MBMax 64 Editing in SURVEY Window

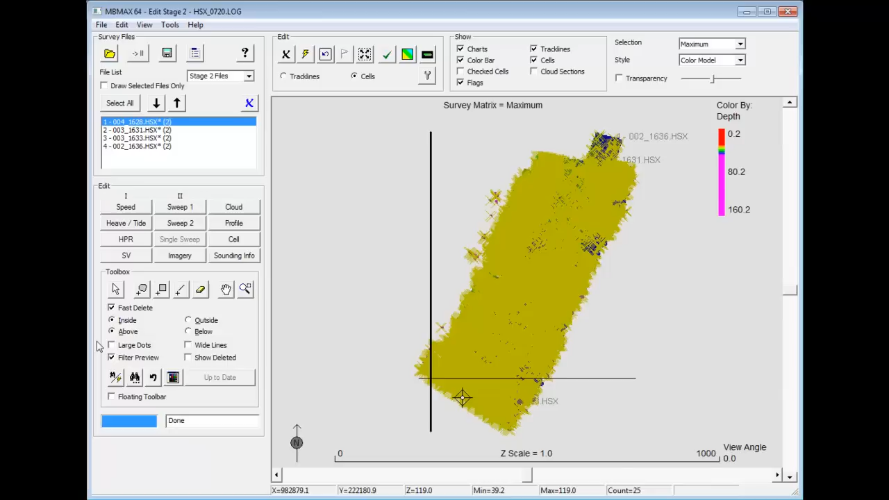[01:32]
Let's turn off the filter preview. Here I have some problems with my data that are pretty apparent. If I take this data, there are several tools that I can use to clean it up in a hurry.
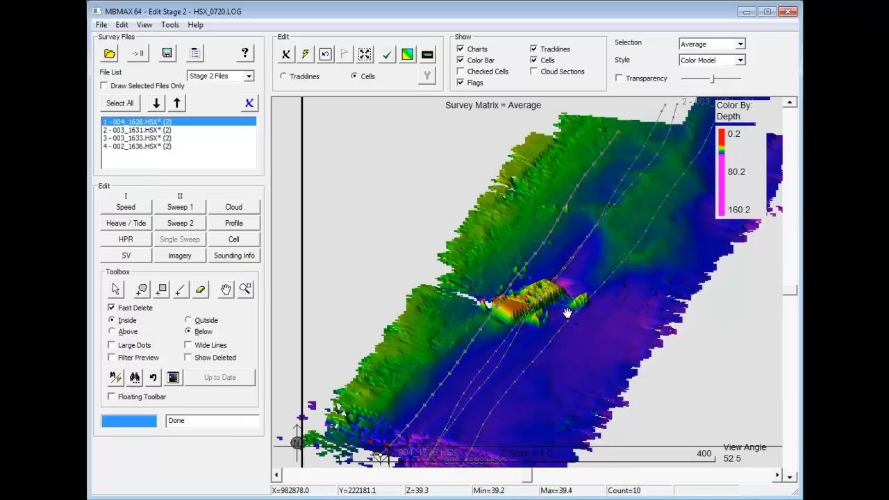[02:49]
We have individual tools where we can go and clean this up. Right now we're looking at an average Z value. If I take this and rotate on a perspective like that so we can see that around the barge. A little more. Good. Now we zoom way in.
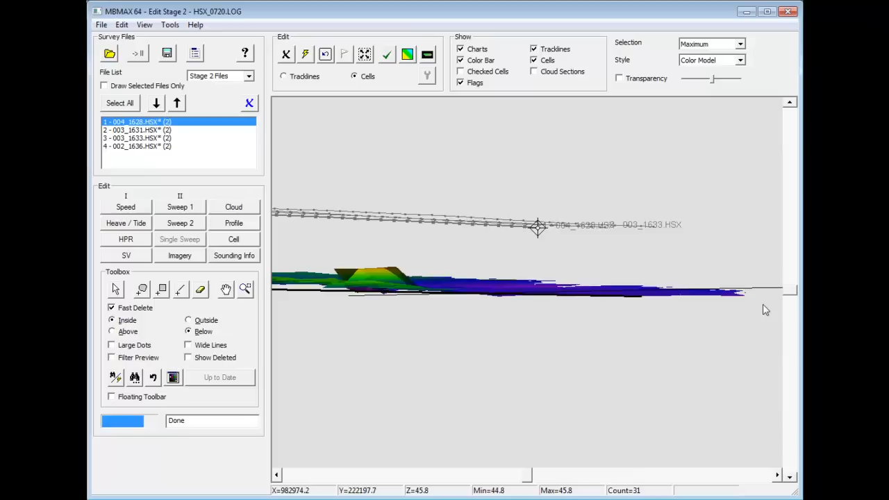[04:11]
Like that. I think I've ever seen that before.
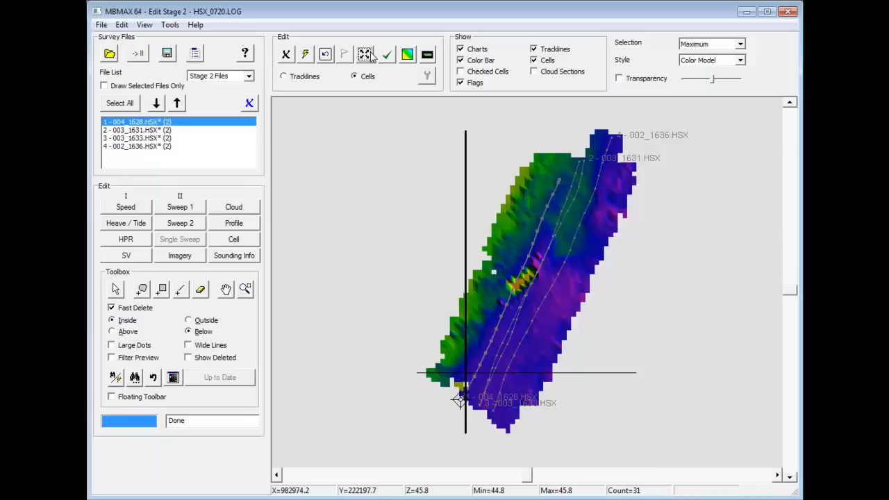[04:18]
Any time we want we can zoom the extents and get a better look at our data. So it's starting to clean up pretty nice. Well from this point typically I can go to the automated filters. Or I can go to review individual lines. One of the nice features I wanted to show you is the ability to show the variation in each cell. Well these are color coded based on the standard deviation. So if there's a question about an individual cell. Put that over there. I can click on that cell. It will move that point. So I see I have a grouping. A bunch of data at 25. And a bunch of data at 45. Just a little bit to the right. All the data is at 47.
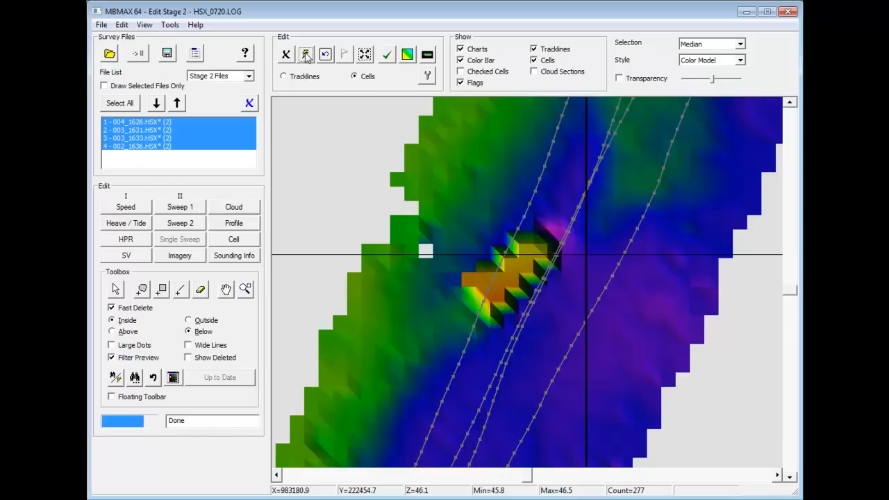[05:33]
Now let's take the filters off and take our hand and move it around a little bit.
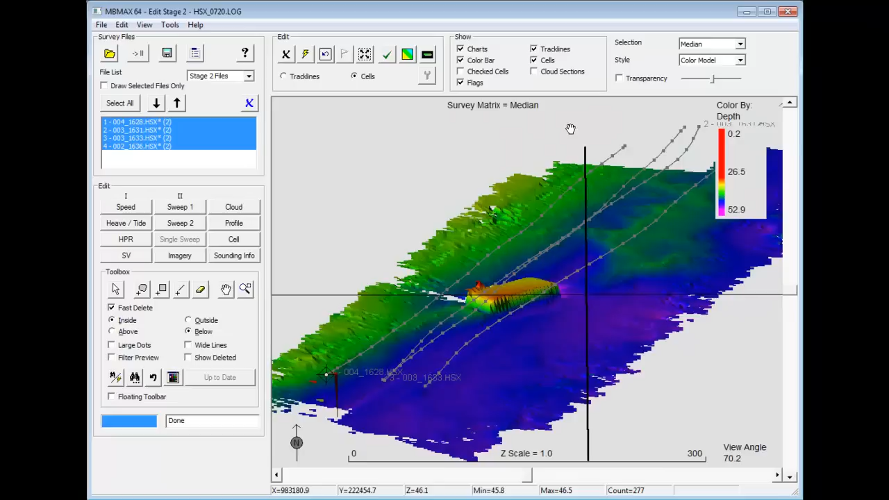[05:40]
Get rid of our trap lines up in space.